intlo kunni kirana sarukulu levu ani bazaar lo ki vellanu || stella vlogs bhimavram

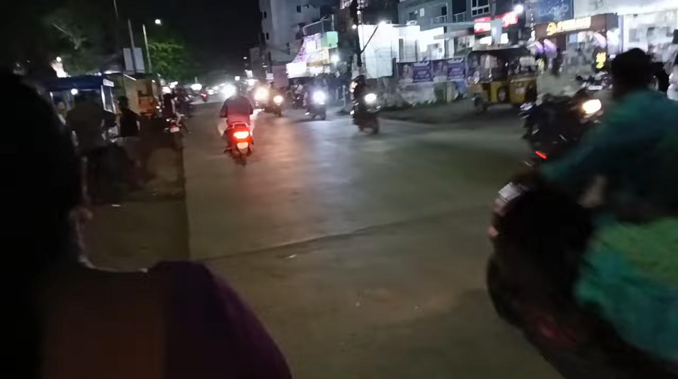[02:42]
ఇవ్వండి, మన వీరమ్మ పార్క్ చుట్టూరునే ఫాస్ట్ ఫుడ్ సెంటర్లు అన్నీ ఉంటాయండి ఇక్కడ. ఇవన్నీ ఇక్కడ టిఫిన్ సెంటర్.
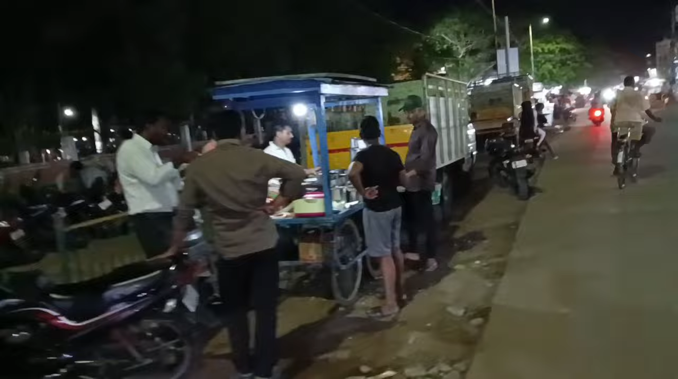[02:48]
ఇప్పుడు మేమైతే పానీపూరి తిని వచ్చాం కదా, ఇవన్నీ ఆటో స్టాండ్స్ ఇవన్నీ ఉంటాయి.
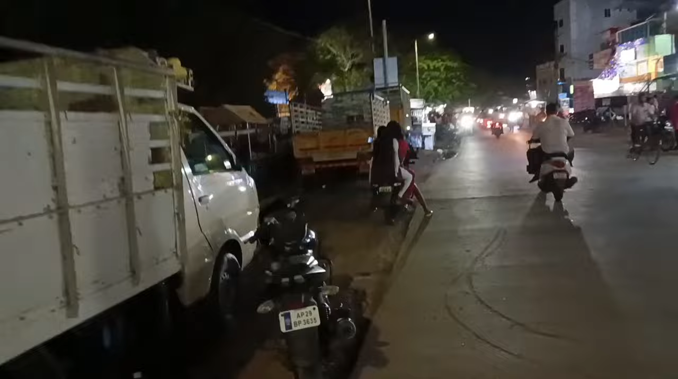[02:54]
అయితే మనకి సండే ఆదివారం మట్లయితే చాలా ఫుల్ రష్గా ఉంటుంది మన వీరం పార్క్ చుట్టూరు.
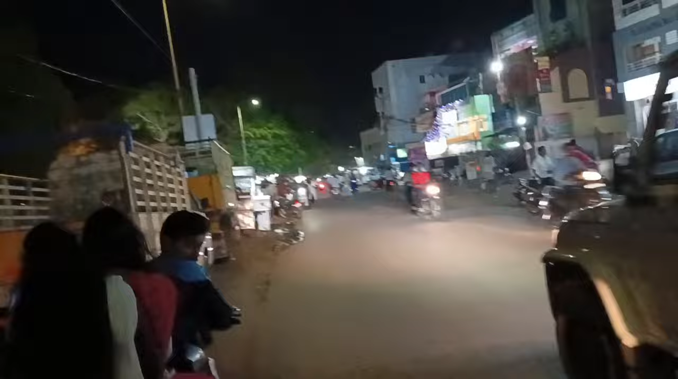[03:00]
ఇప్పుడైతే మనం గోలీ సోడా తాతాకి అయితే వెళ్తున్నాం, తాగుతాకి వెళ్తున్నామండి. ఫాస్ట్ ఫుడ్ సెంటర్లో ఇవన్నీ ఇవన్నీ ఇలాగే ఉంటాయి ఇక్కడ.